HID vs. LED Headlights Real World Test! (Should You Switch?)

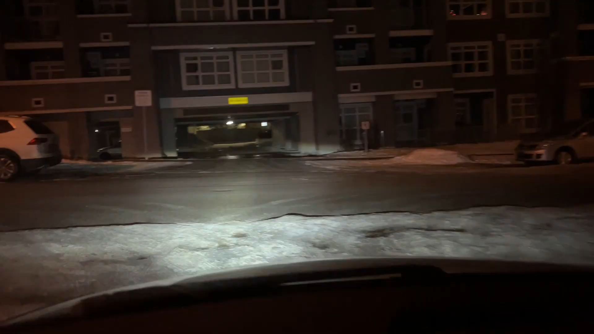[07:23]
The headlights are not aimed correctly, but other than that, like I can't complain. It's been a couple of days now. I've been driving with the headlights on at night and it's been awesome.
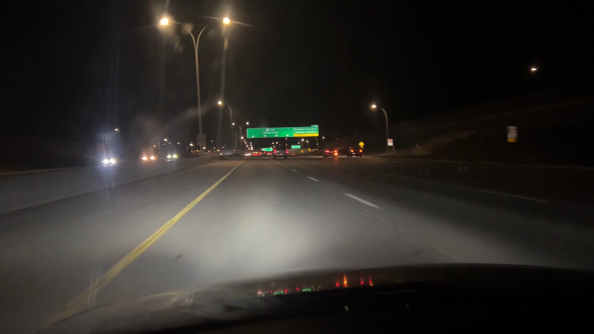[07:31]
Like it's been so much better than the old lights. I did, I think, get them mostly centered. I feel like it's still slightly to the left or maybe that the right side is a little bit dim maybe for some reason. But all in all, no complaints. Definitely enjoying it and I do recommend them based on what I've experienced so far. I mean, it's only been a few days, but we'll see how they last.